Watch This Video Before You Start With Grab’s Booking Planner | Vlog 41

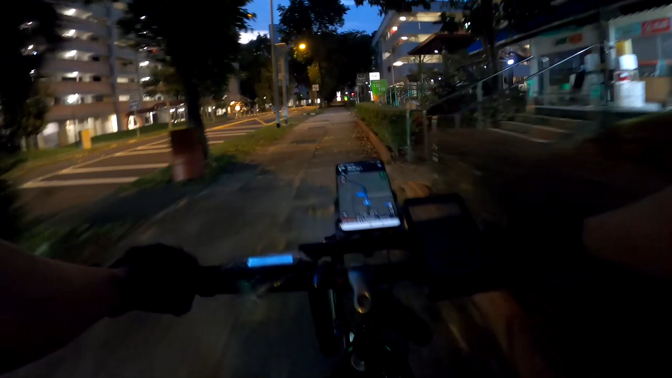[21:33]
We are close to block 133. Turning into the car park.